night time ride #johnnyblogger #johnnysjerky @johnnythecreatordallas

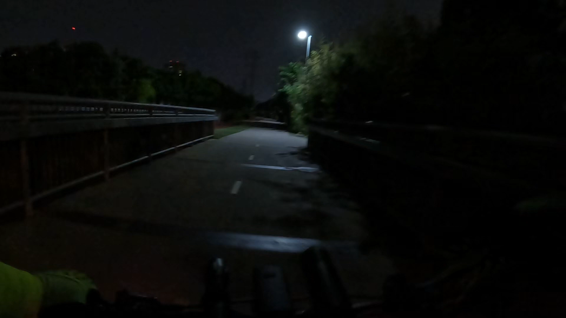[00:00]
all right so i'm on the kitty trail it is wednesday night i
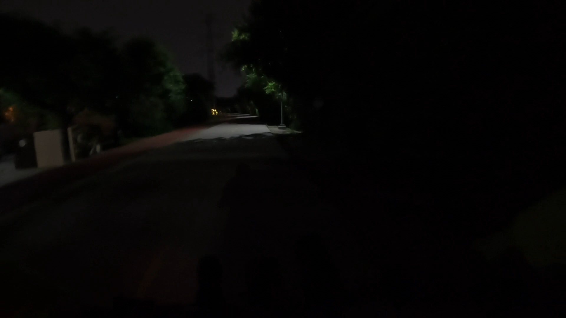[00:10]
don't know it's like 10 30 something like that you say hey i can't see johnny what are you doing oh okay let me turn that on well wait
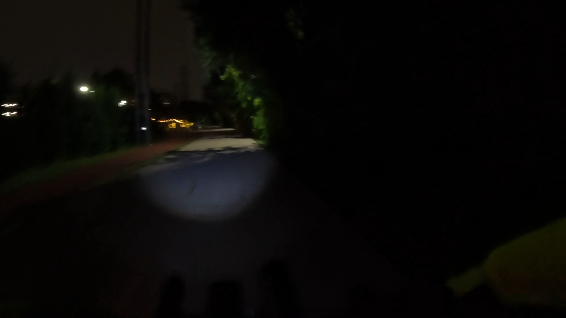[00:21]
johnny that's still not that bright when you know in the dark spots oh but wait there's more
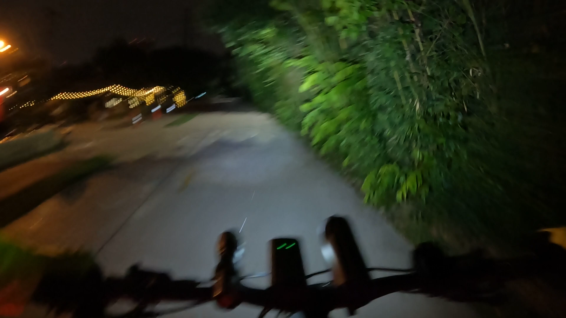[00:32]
well i still can't see well hold on there we go 2 000 lumens 1800 lumens
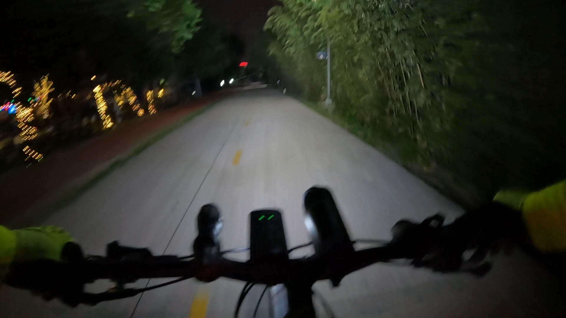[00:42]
and 1000 lumens i'm gonna turn them off because there's some people come in and they're probably gonna act all stupid it's so bright safety first guys it's better to see and be seen than wind up on the side of the road as a road kill
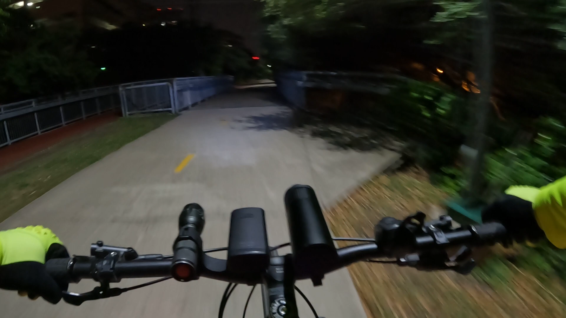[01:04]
you know or hit somebody or run over a fucking rabbit on the trail you know so anyways nighttime ride i think there's a mavericks game going on at the american bank center so i'm gonna go down there mess around a little bit because it's supposed to start raining